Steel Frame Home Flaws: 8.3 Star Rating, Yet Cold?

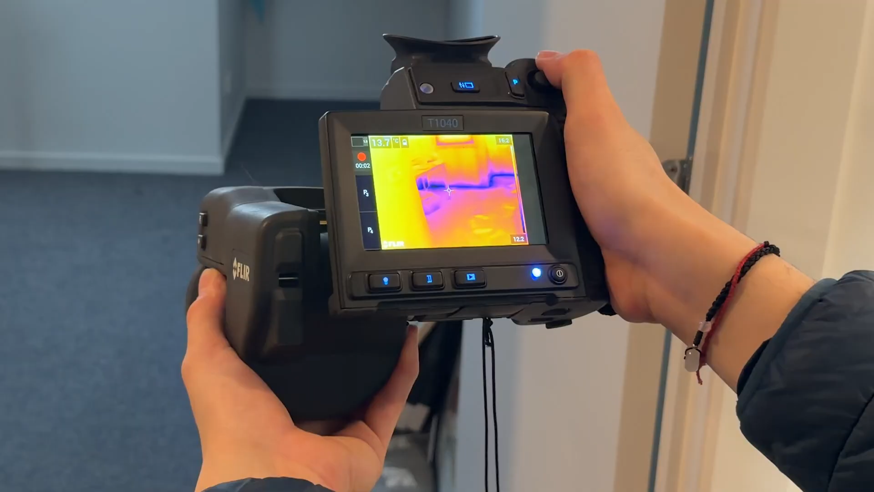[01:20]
Okay, after checking the air leakage, we are going to look through the building envelope to
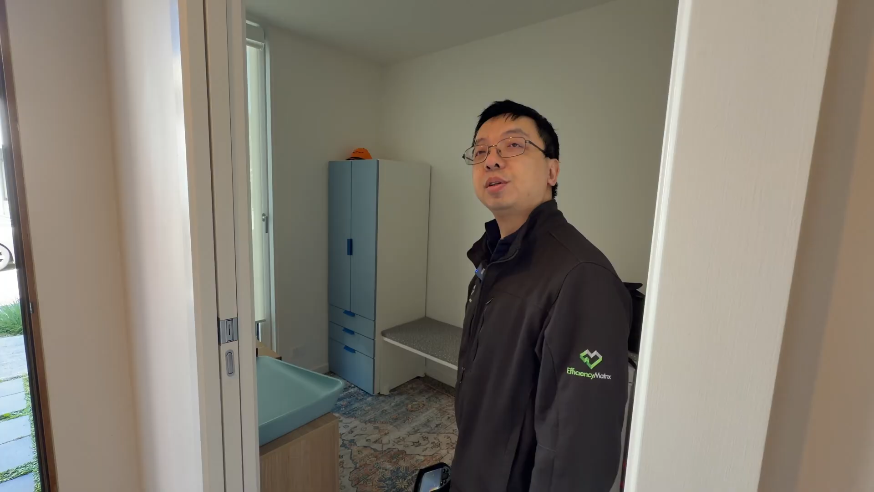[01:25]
see how consistent the insulation is being installed. Let's have a look.
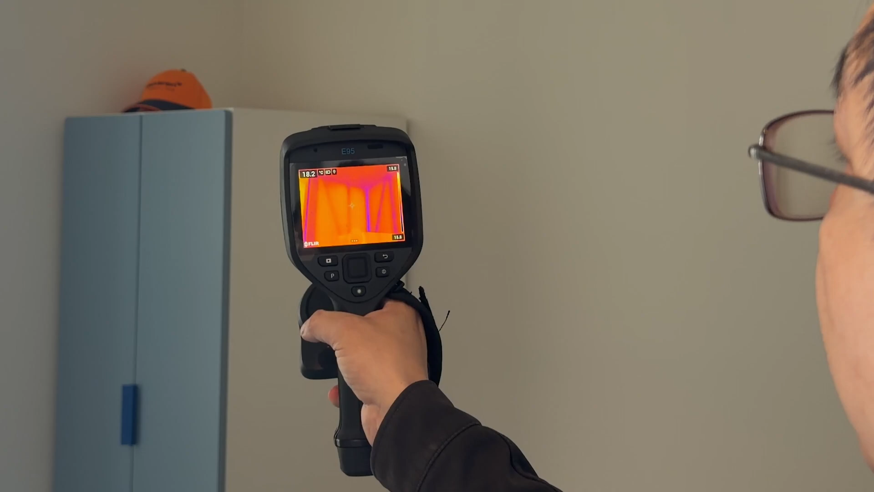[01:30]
There's an easy one and a half degree temperature
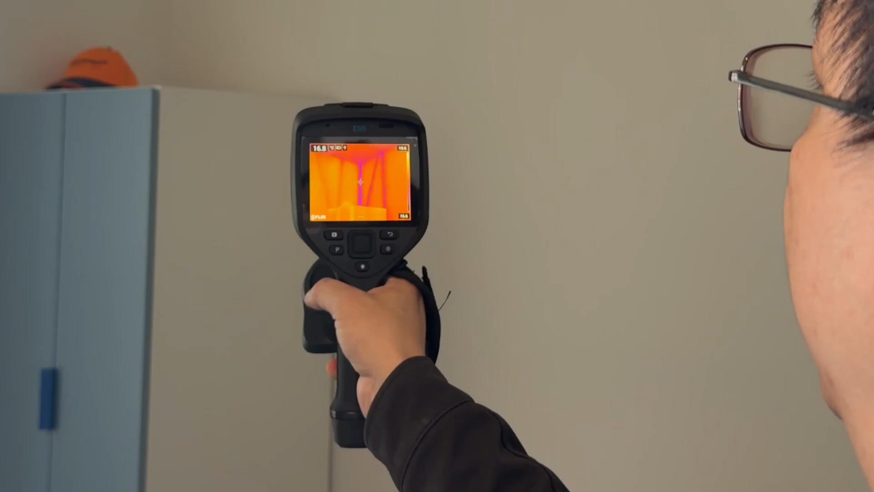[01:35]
difference between the framing element and the insulation.
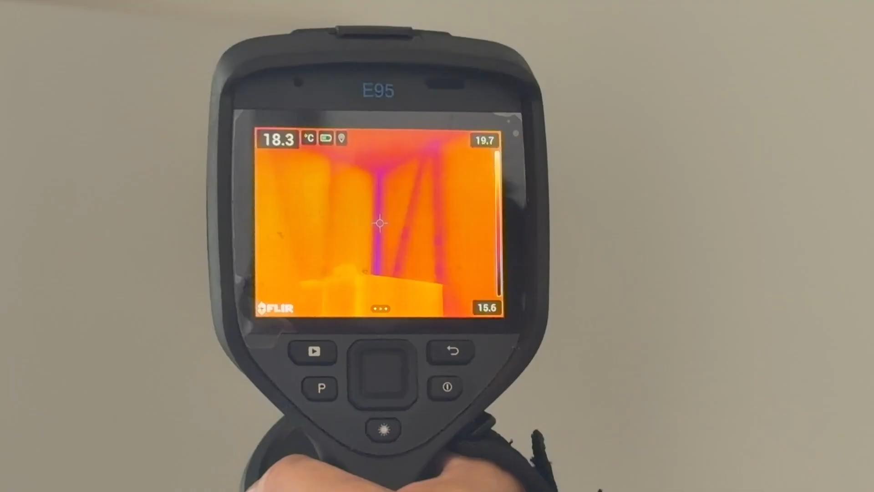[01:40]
On screen: spot 18.3°C
This is a hallmark of steel frame construction and you can see especially at the corner where you got maximum surface area to lose heat to the outside.
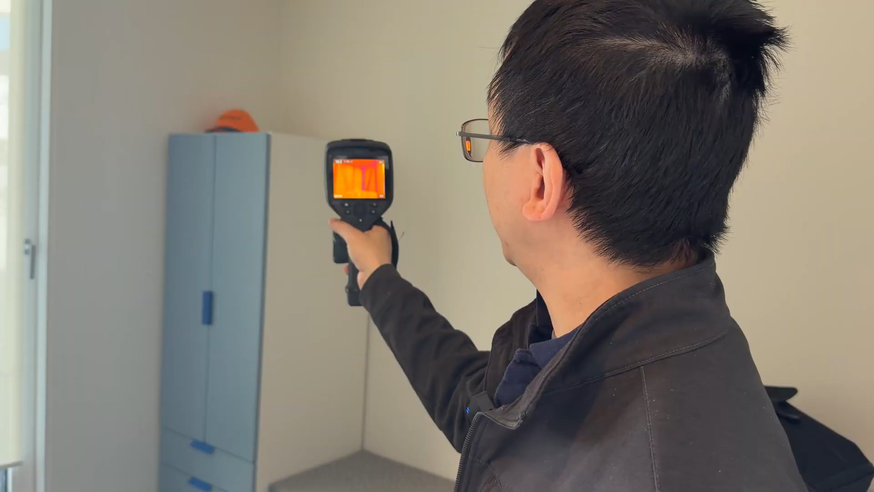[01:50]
The temperature drops a lot cooler than the other more typical steel elements.
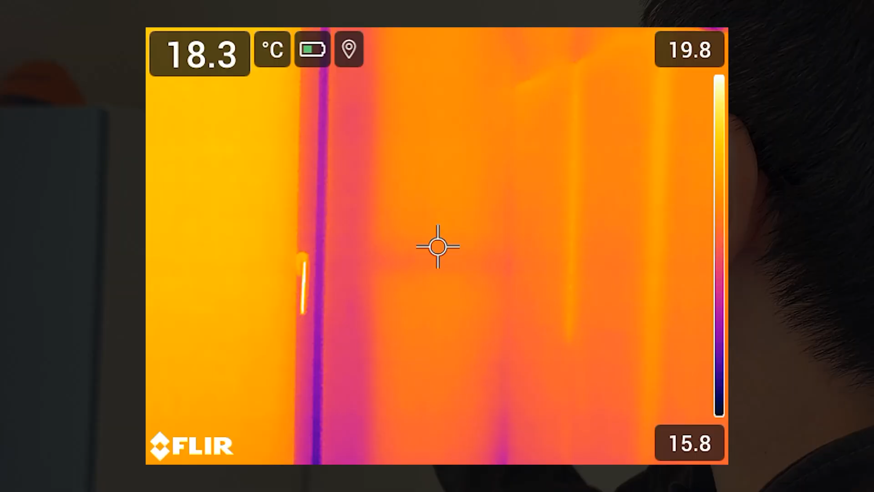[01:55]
On screen: spot 18.3°C
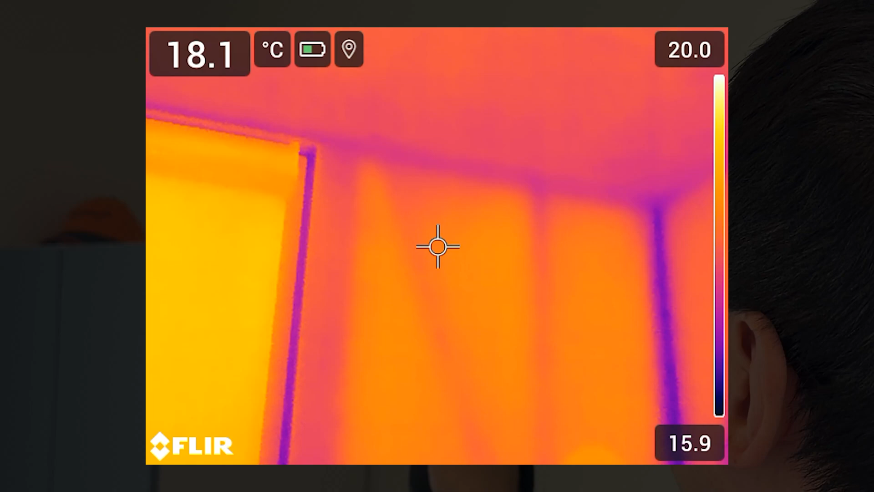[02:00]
On screen: spot 18.1°C
You can see there's almost one degree temperature difference between the corner and the remaining steel frame. As we can see the further closer to the indoor,
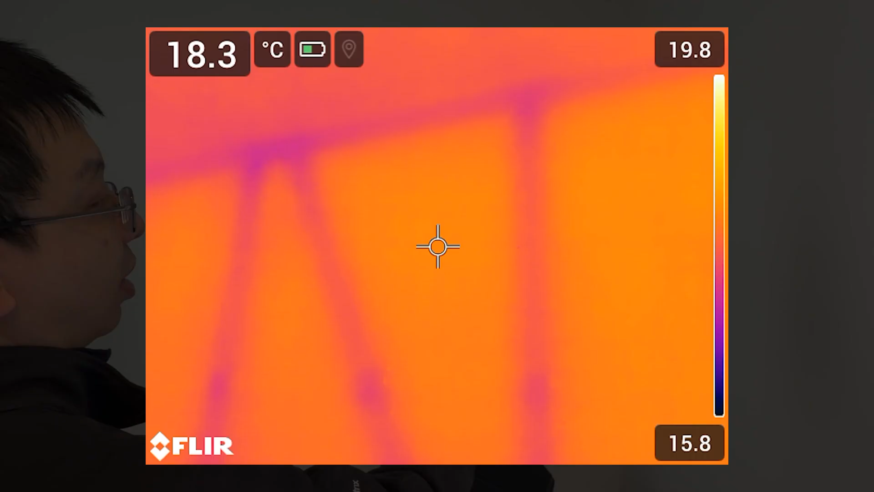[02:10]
On screen: spot 18.3°C
the warmer the steel studs are.
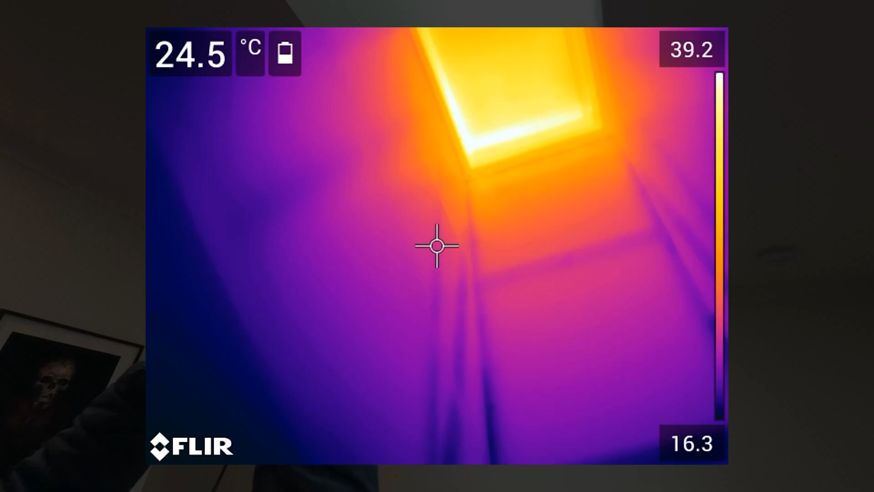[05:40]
On screen: spot 24.5°C
Normally when it is ceiling insulation, it sits on top of the ceiling.
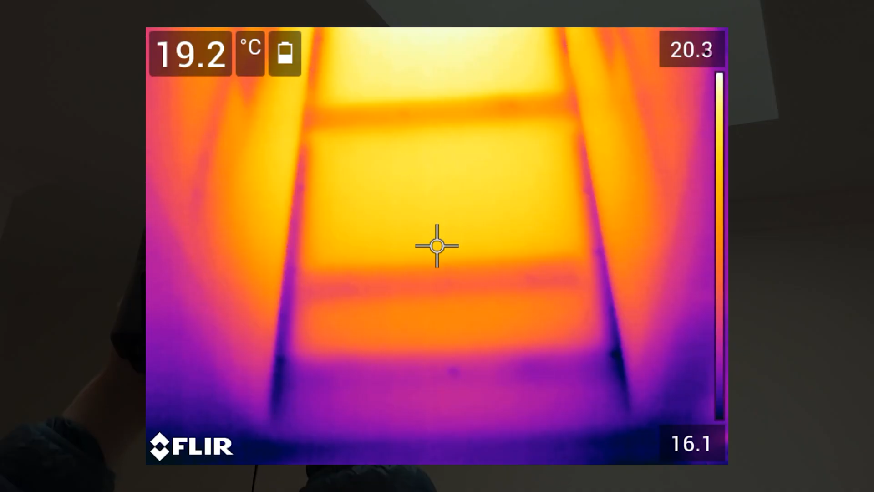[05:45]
On screen: spot 19.2°C
But like such a cavity with vertical walls, they just don't insulate it.
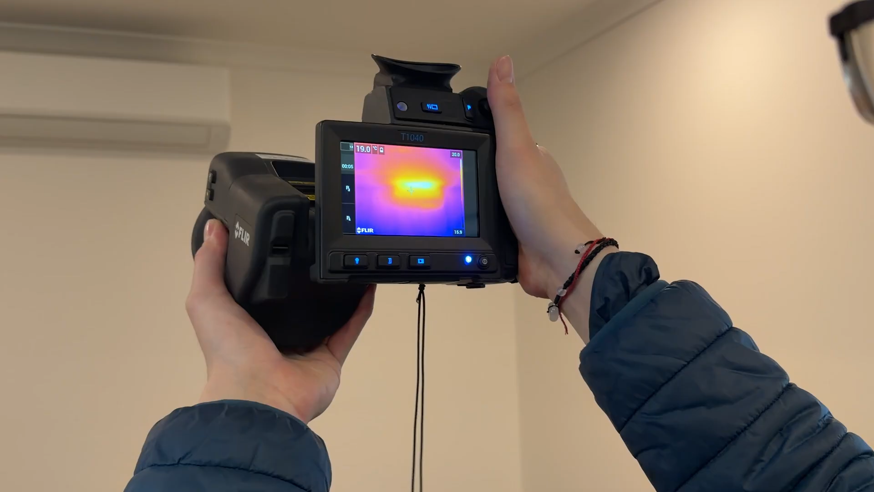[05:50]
We're now looking at the split unit. You can see on top of the split unit, there's just missing insulation all around from the wall to the ceiling.
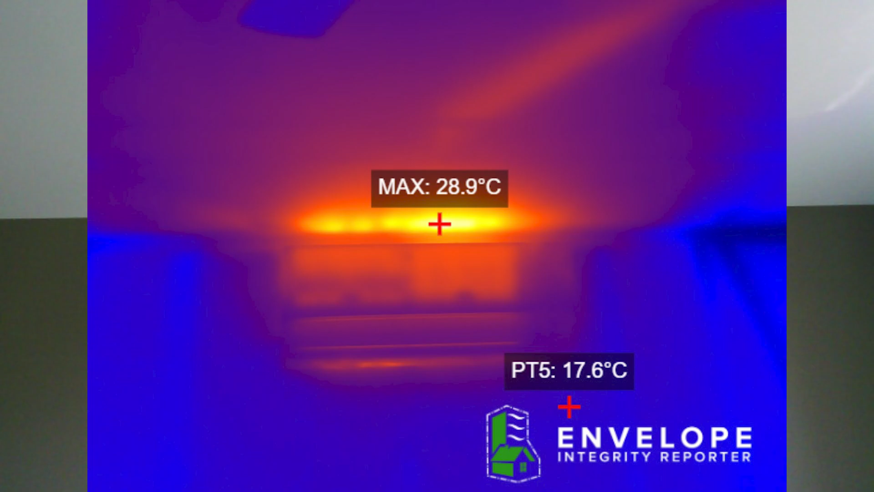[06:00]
On screen: max 28.9°C
On this wall,
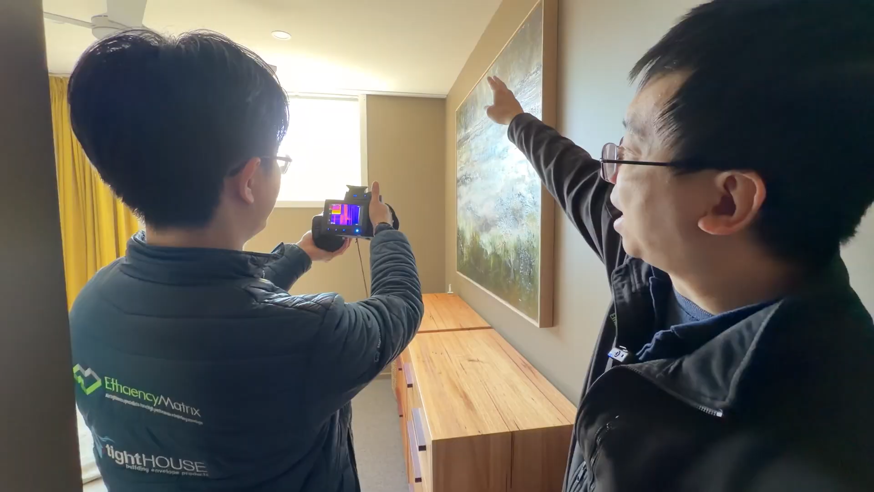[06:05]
there is a very unusual pattern of a hot patch going down.
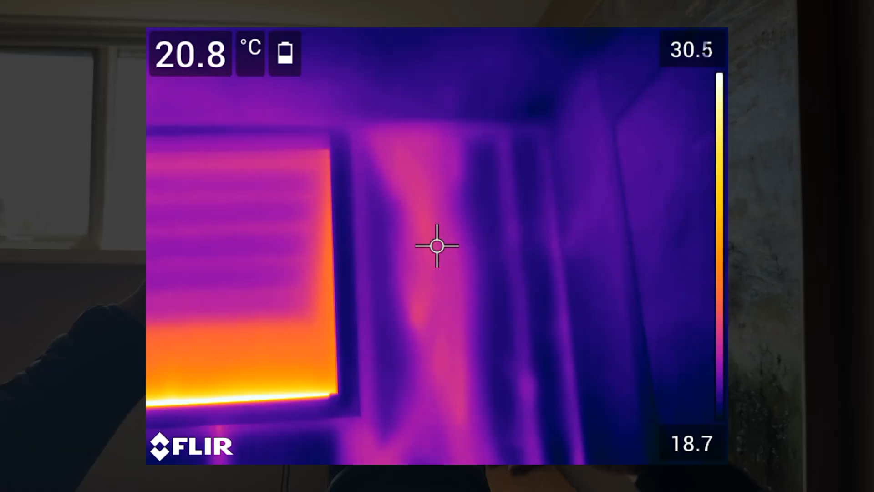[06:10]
On screen: spot 20.8°C
Initially, when I see it, I thought, is there some kind of water leak?
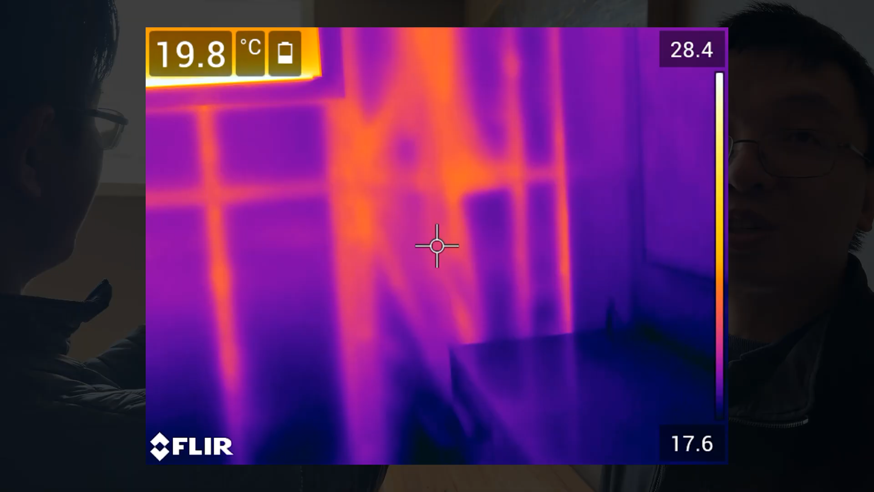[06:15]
On screen: spot 19.8°C
Because the shape or the pattern looks like water leak.
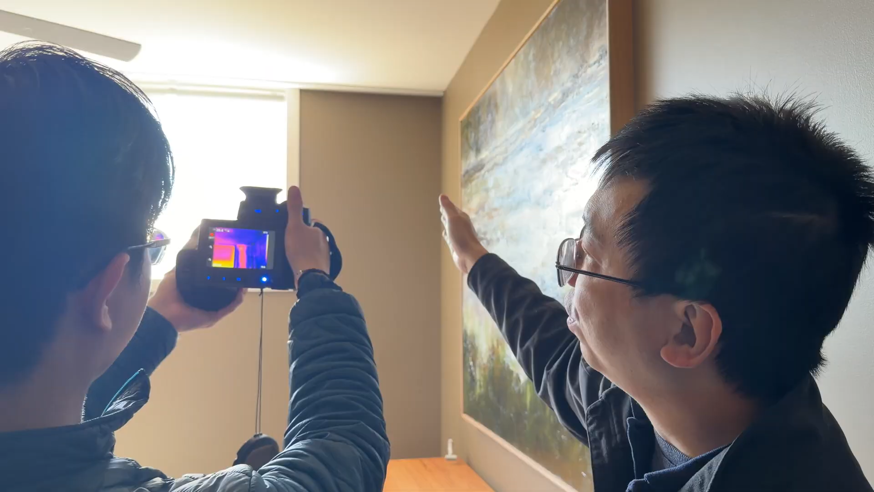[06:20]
But then when I move up further, there is a clear line going across and connecting to the split unit.
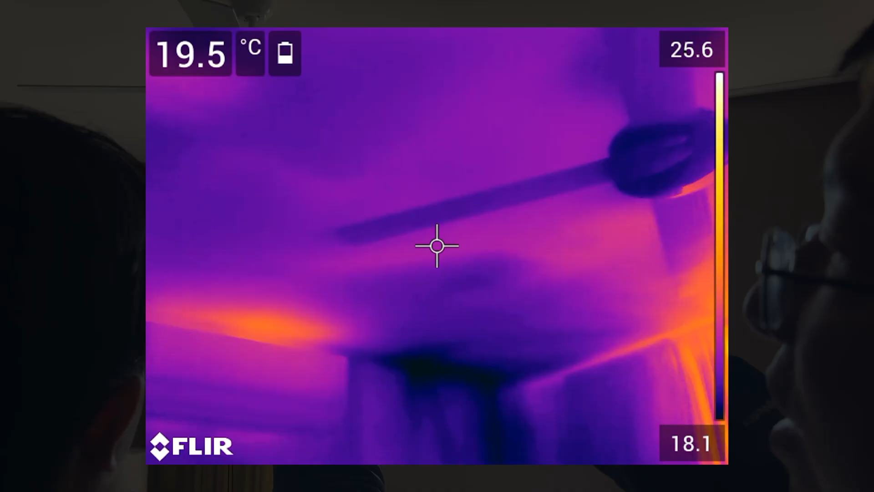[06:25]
On screen: spot 19.5°C
After having a chat with the homeowner,